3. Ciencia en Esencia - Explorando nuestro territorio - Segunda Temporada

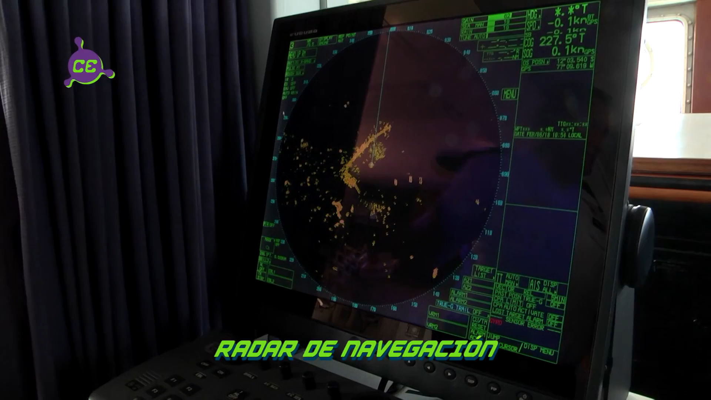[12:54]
Este radar tiene la capacidad de detectar todo tipo de contactos, en este caso buques, hielos.
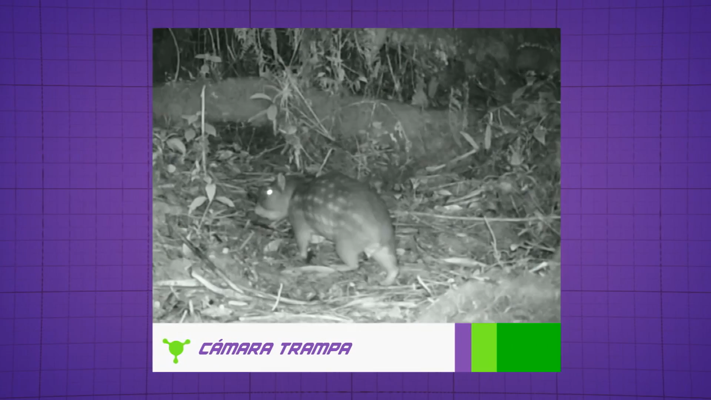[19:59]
tanto en video como en fotografías.